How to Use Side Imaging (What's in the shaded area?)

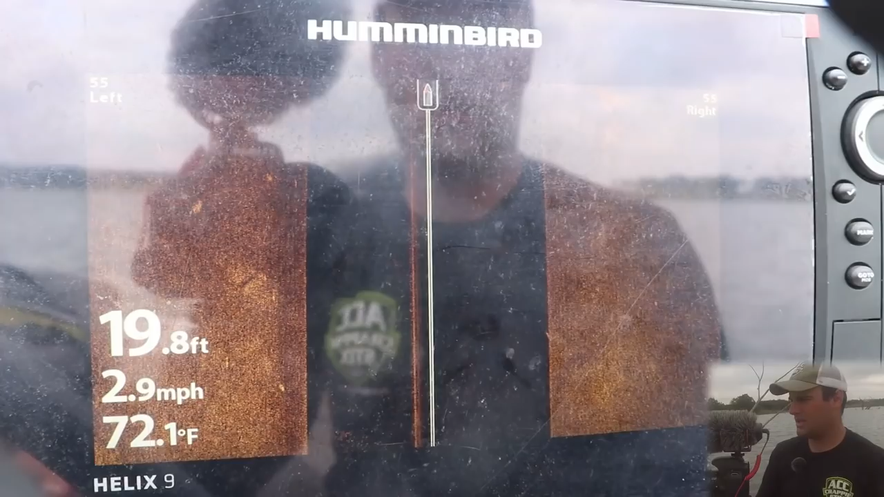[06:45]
On screen: depth 19.8 ft, water 72.1°F, speed 2.9 mph
Coming up on some trees in 20 feet of water here.
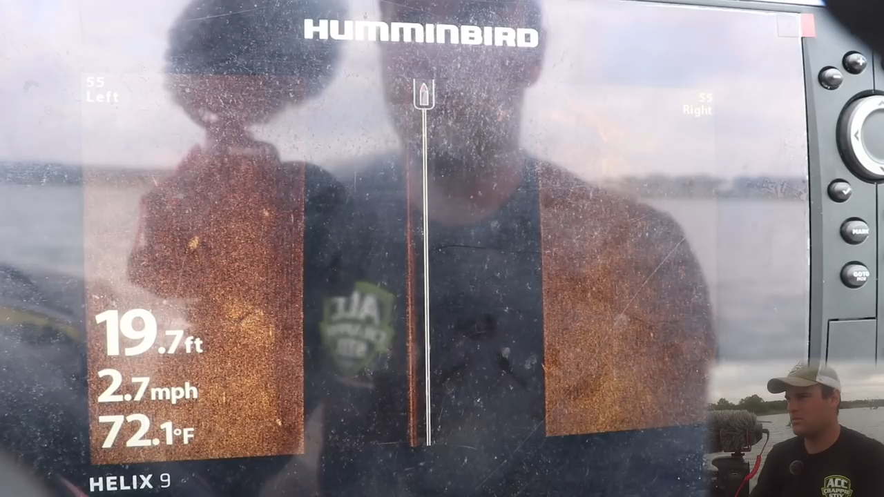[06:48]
On screen: depth 19.7 ft, water 72.1°F, speed 2.7 mph
Now normally, if you, like, I'm going to show you this quick.
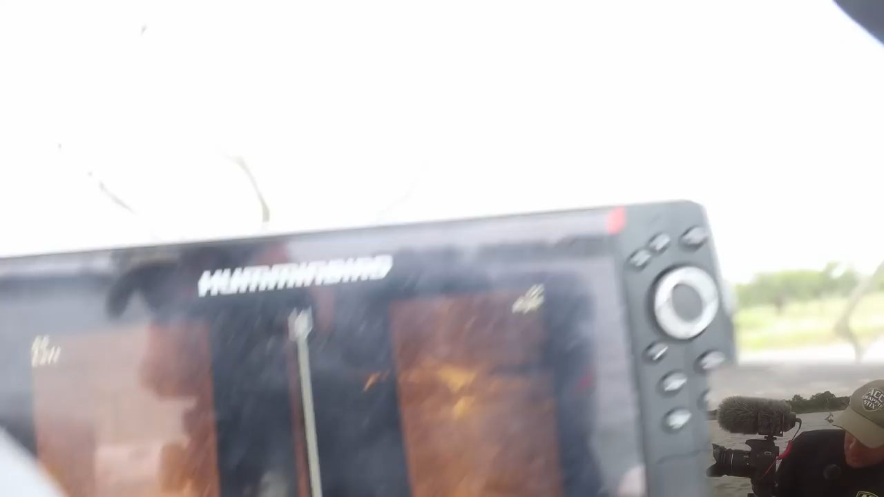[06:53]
Yeah, there's a tree right here. See that? I can see it out of the water.
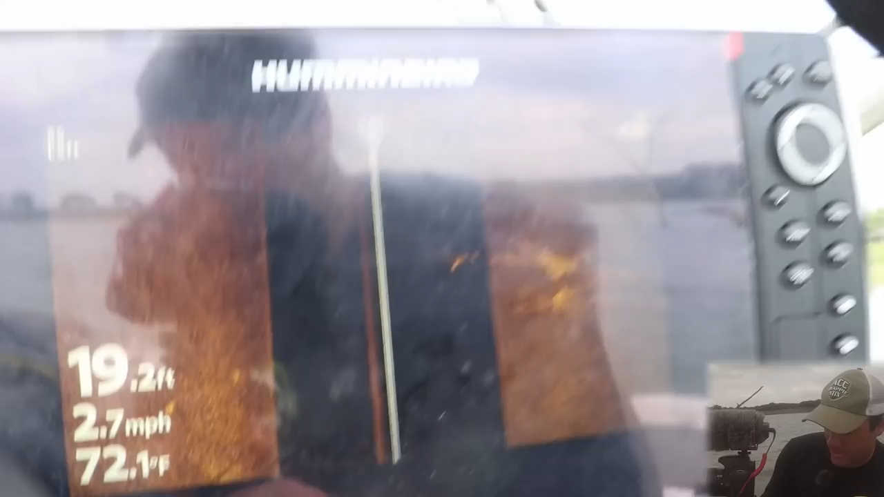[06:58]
Normally, if you can't see the tree, actually, you can't actually see the tree coming out of the water like that,
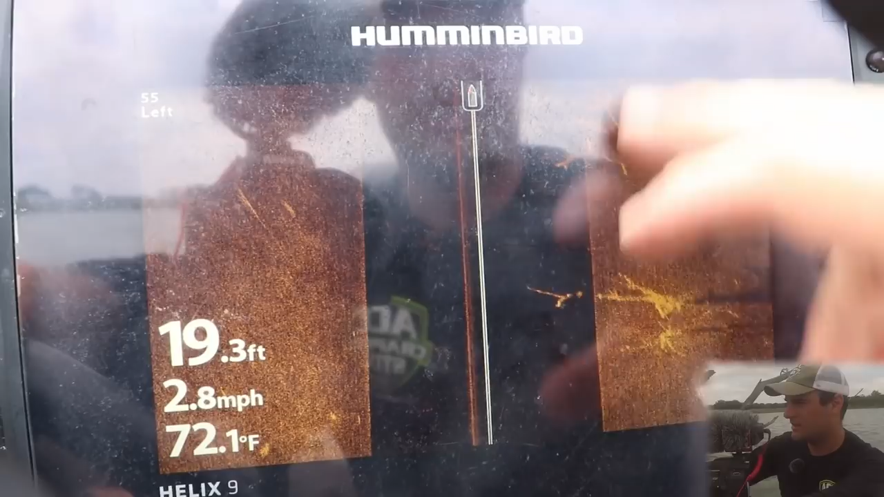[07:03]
On screen: depth 19.3 ft, water 72.1°F, speed 2.8 mph
what I'd like to do is change my range from 55 or however shallow you want it to about 90.
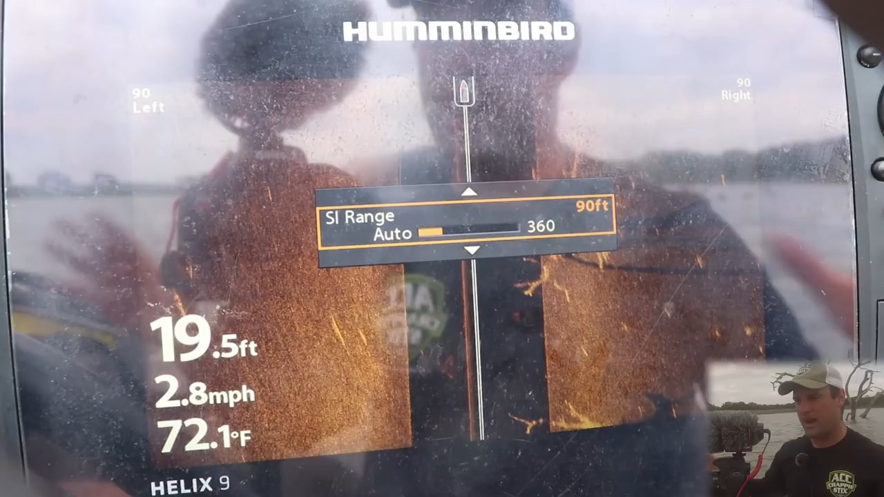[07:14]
On screen: depth 19.5 ft, water 72.1°F, speed 2.8 mph
90 gives you a wider field of view, but it doesn't try to cram too much information into your display unit.
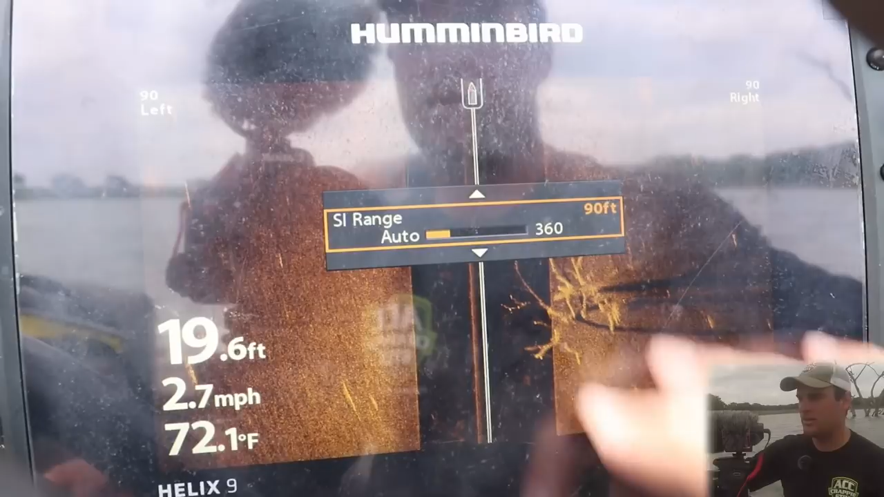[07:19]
On screen: depth 19.6 ft, water 72.1°F, speed 2.7 mph
So if you do see a small brush pile or something like that, you'll actually be able to see it on your display.
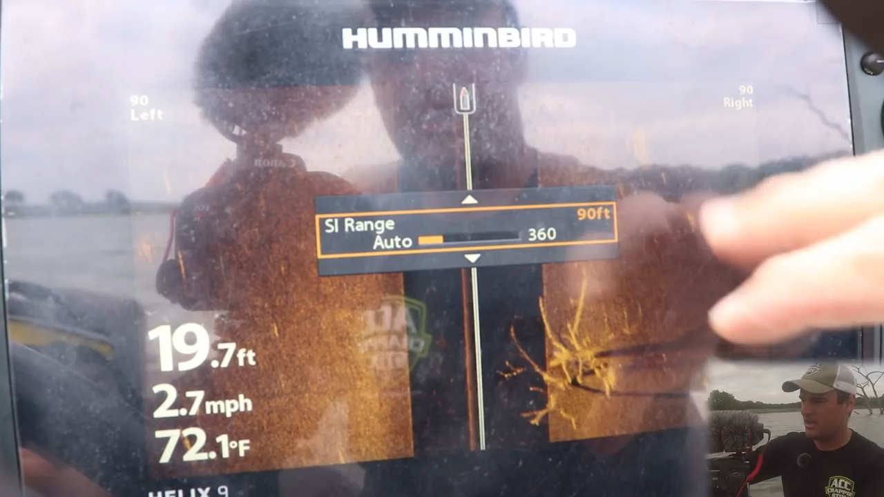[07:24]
On screen: depth 19.7 ft, water 72.1°F, speed 2.7 mph
It won't show up as, like, a little speck or something.
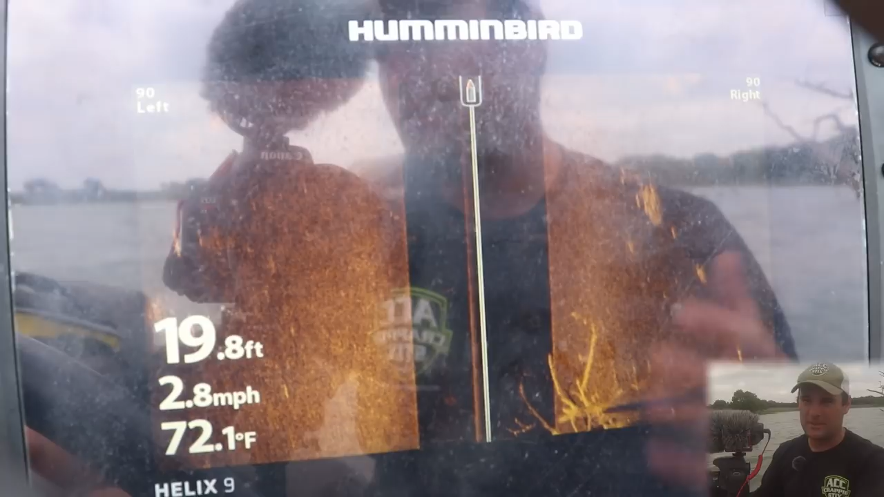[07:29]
On screen: depth 19.8 ft, water 72.1°F, speed 2.8 mph
If you go, probably, you'd probably get away with, like, 100 to 105.
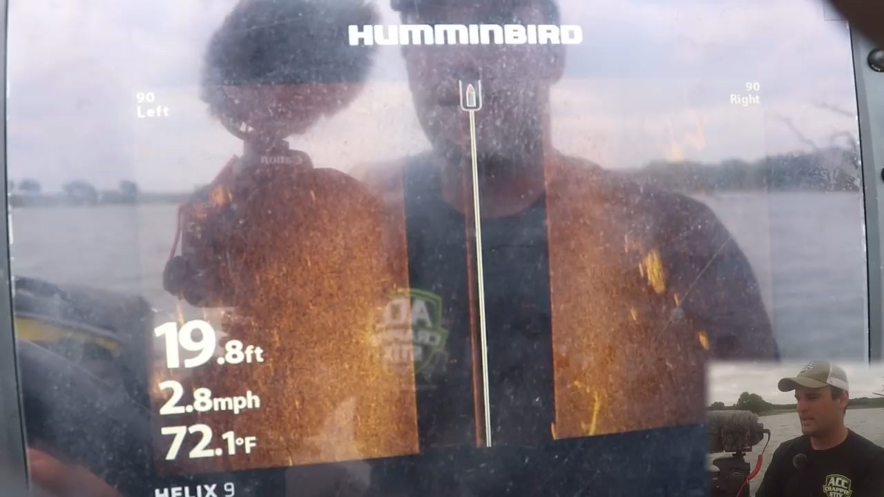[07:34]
On screen: depth 19.8 ft, water 72.1°F, speed 2.8 mph
I wouldn't go more than 105 feet left and right because the problem with that, it tries to cram too much information, and fish might hold to a brush pile that's only, you know, three feet in diameter. Well, that three feet in diameter, a little bush or tree or whatever,
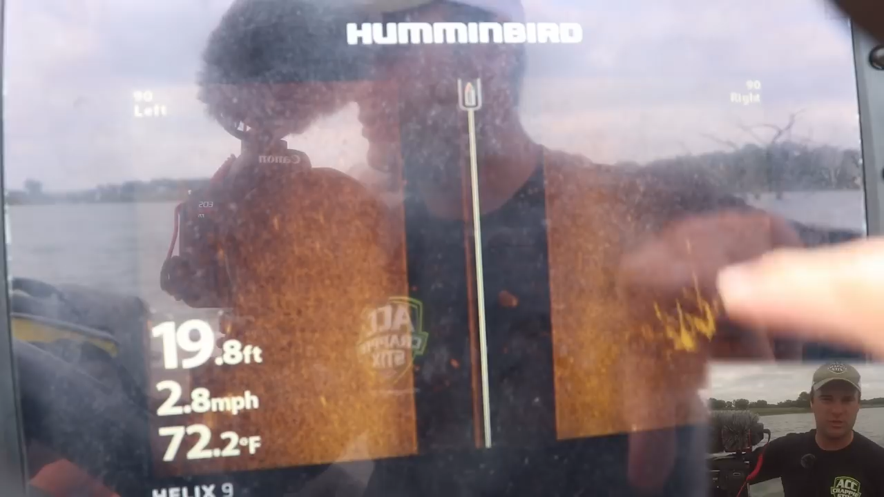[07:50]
On screen: depth 19.8 ft, water 72.2°F, speed 2.8 mph
that might not look like much on your screen if you have it 120 or 200 feet left and right. So I recommend 90 feet when you're first trying to find cover, when you're trying to find the bigger brush piles or rock ledges, stuff like that. When you do find them, like that tree that was sticking out of the water there, then you can go ahead and shrink your range to something smaller.
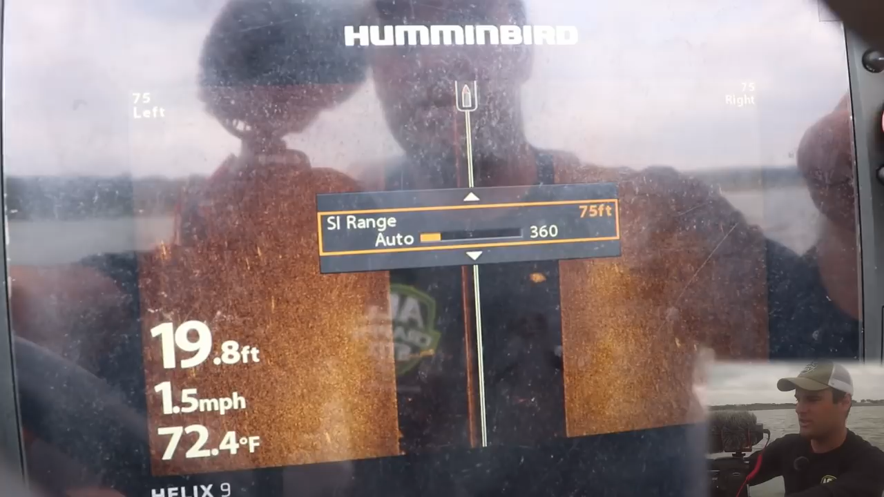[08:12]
On screen: depth 19.8 ft, water 72.4°F, speed 1.5 mph
Now, I'm going to go right next to it, so I'm going to shrink my range all the way down to 40 feet because I want to see exactly the detail.
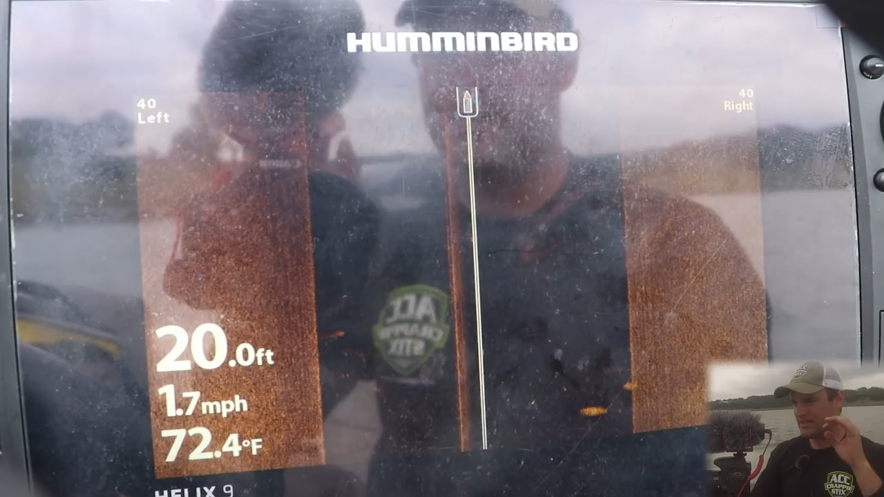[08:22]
On screen: depth 20.0 ft, water 72.4°F, speed 1.7 mph
I want to see exactly if there's fish on this tree or not. I'm going to get right up next to it. I can't go over the top of it because it's sticking out of the water, and that would probably ruin my transom. But I can get right next to it and see if there's any fish suspended just a foot apart from the tree coming up. Okay, here's the tree coming up on the left side of my screen. Now, if you really want to get specific, you can choose the left side of your screen.
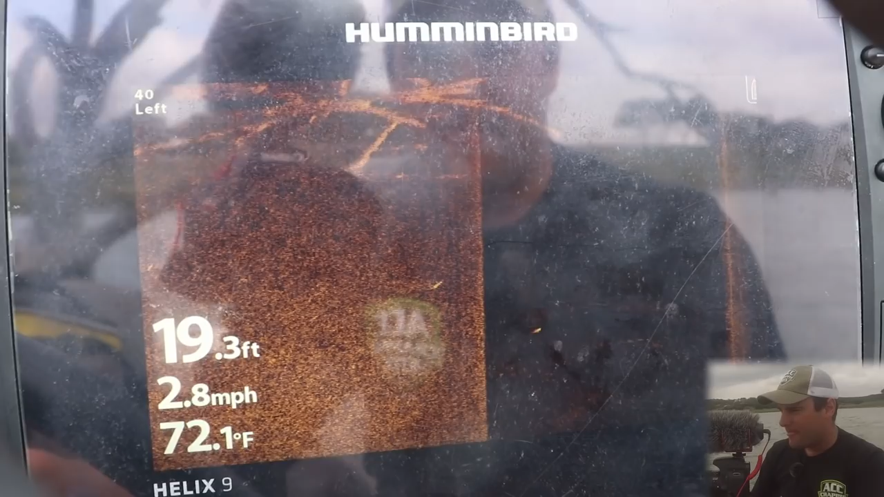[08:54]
On screen: depth 19.3 ft, water 72.1°F, speed 2.8 mph
So here is the tree, and there's the tree displayed. There might be some fish in here.
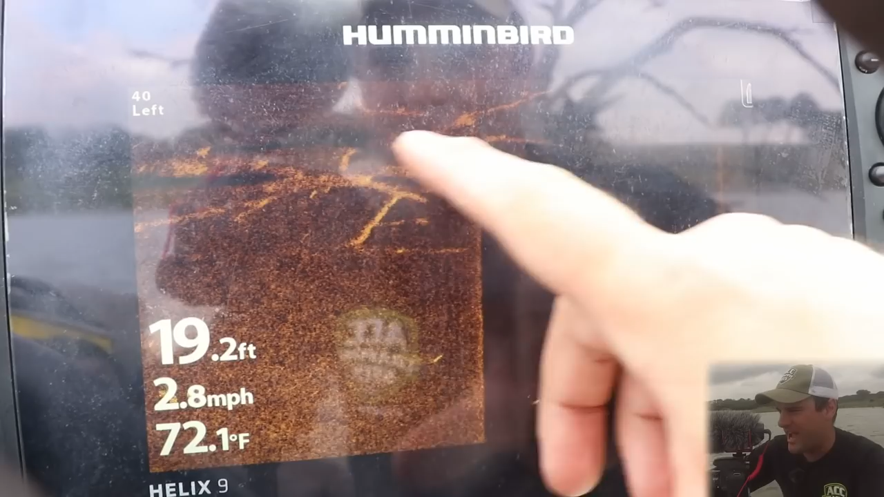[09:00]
On screen: depth 19.2 ft, water 72.1°F, speed 2.8 mph
You can see the shadows of the trunks of the tree, and there are some fish suspended out around that tree.
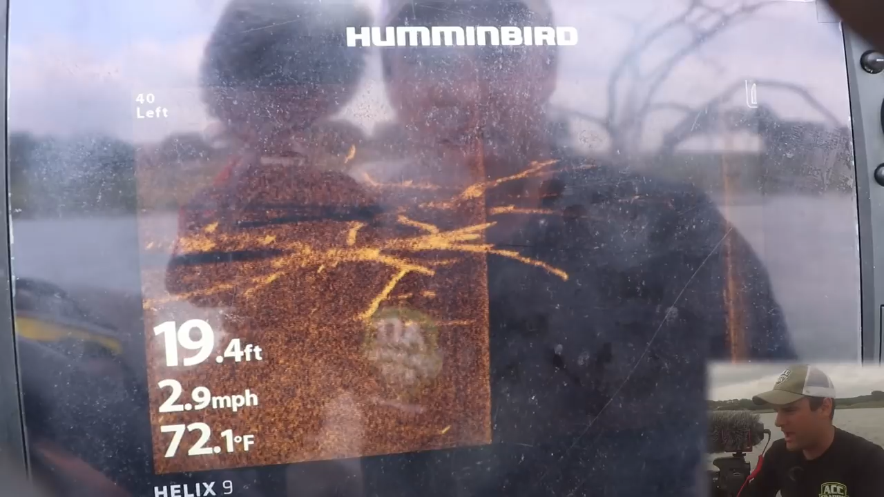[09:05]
On screen: depth 19.4 ft, water 72.1°F, speed 2.9 mph
Not very many. I mean, there might be a couple bass and some red ear.
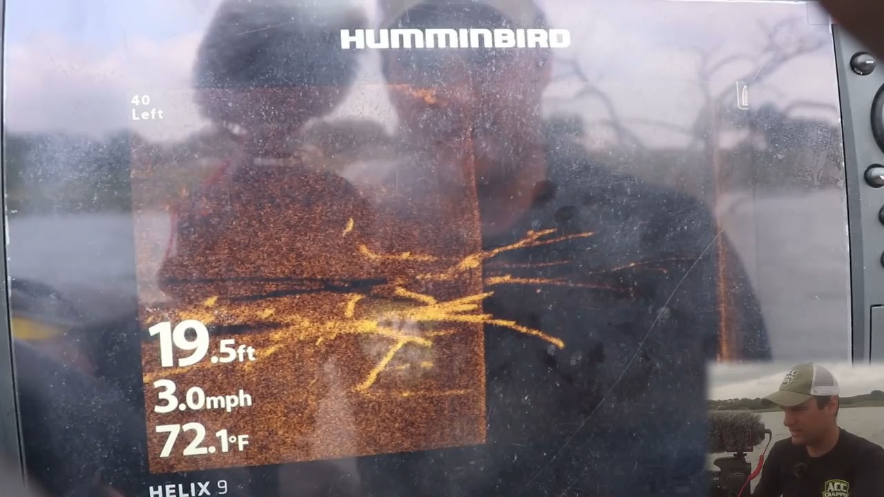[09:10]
On screen: depth 19.5 ft, water 72.1°F, speed 3.0 mph
Here's another tree coming up.
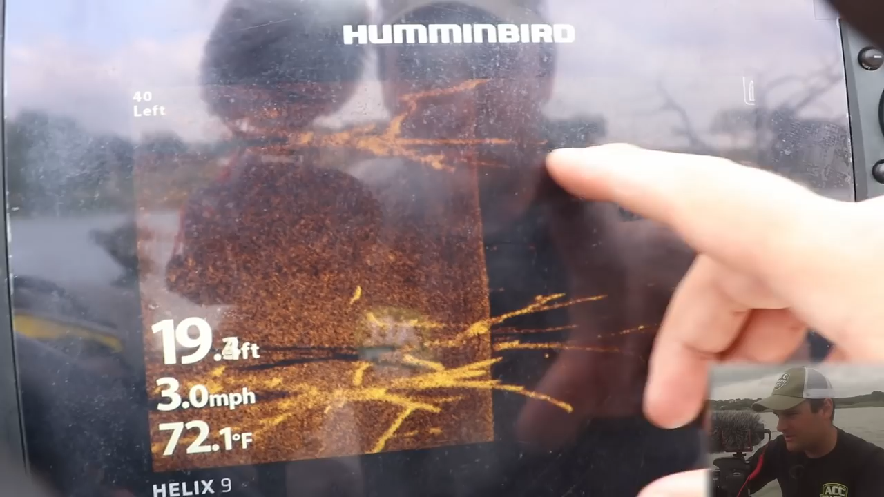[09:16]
On screen: water 72.1°F, speed 3.0 mph
There's really nothing on these trees.